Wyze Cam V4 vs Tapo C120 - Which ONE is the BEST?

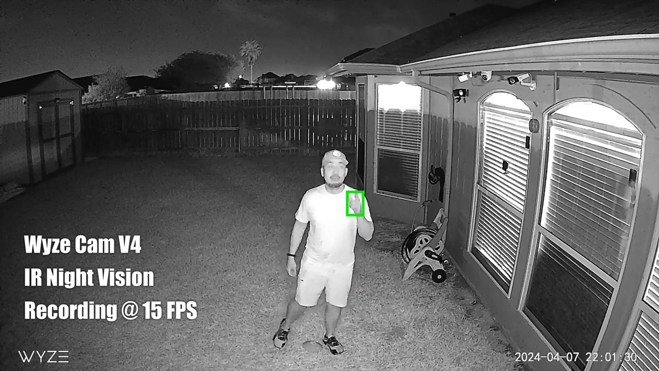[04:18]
So this is the video quality of the Wyze Cam V4 at night and this with its 4 infrared LEDs turned on and this one looks like at 10 feet,
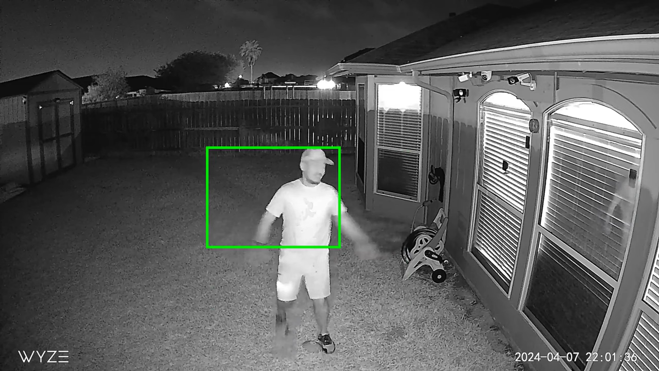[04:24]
50, 20, 25, 30. So this is the video quality of the Wyze Cam
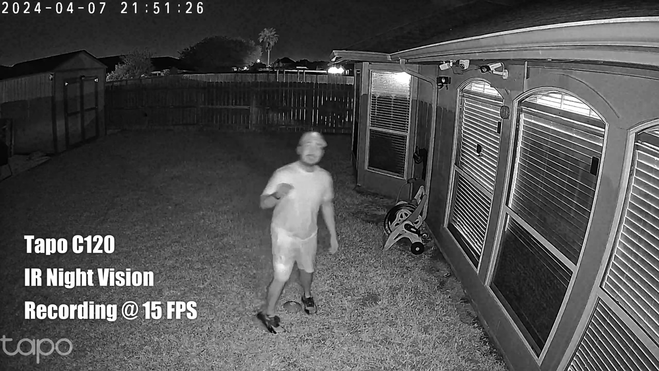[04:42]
V4 at night and this one looks like at 10 feet, 50, 20, 25, 30. So this is the video quality of the Tapo C120 at night and this is the spotlight saw and there's two infrared LEDs and this one looks like at 10 feet, 50, 20, 25, 30.